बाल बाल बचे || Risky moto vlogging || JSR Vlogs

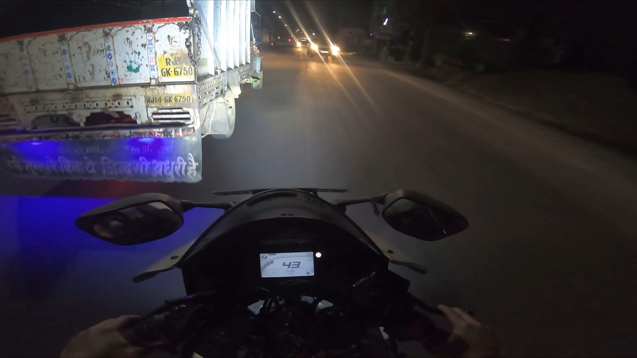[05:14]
we will go straight into the brake then we will go straight
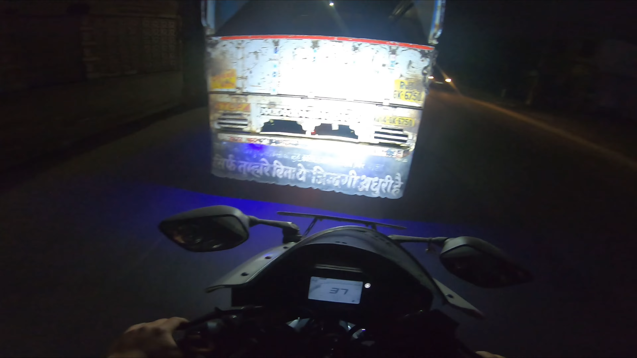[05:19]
this is a lot of accidents this is a lot of accidents the brake is everywhere and the brake is everywhere